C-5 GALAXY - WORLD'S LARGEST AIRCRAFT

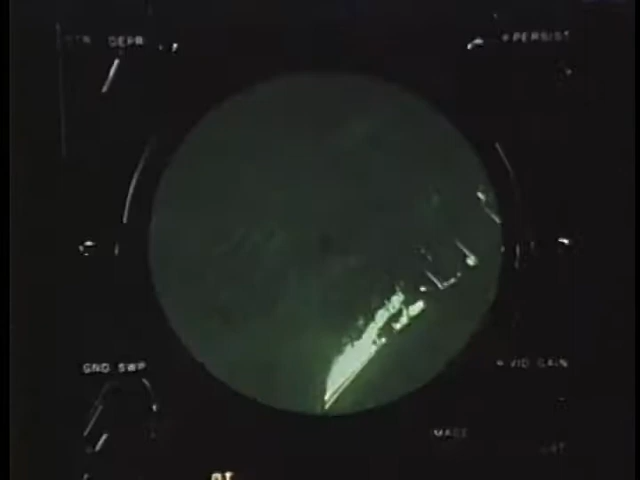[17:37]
An exceptional radar system helps the C-5 avoid terrain hazards during low-altitude operation at night or in bad weather.